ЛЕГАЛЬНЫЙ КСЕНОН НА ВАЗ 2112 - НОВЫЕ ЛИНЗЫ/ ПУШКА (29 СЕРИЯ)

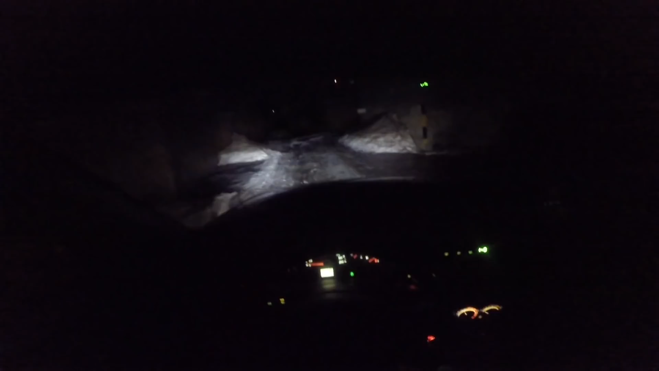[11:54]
Ну, вообще, офигеть, вообще, ребят, разница просто офигеть. Если в линзы поставить ксенон, это вообще лютая тема. Ну, как вы знаете, ксенон у нас в России запрещен, поэтому у меня стоят диоды. За диоды тоже в некоторых регионах лишают прав, но по закону не имеют права лишать. 12.5 часть 1 за диоды, и могут только лишь вам выписать 500 рублей штраф или предупреждение. Смотрите, ребят, это первое. Второе, линза сама, если на нее посмотреть, она не будет ослеплять ваш глаз. До этого у меня стоял... Юб...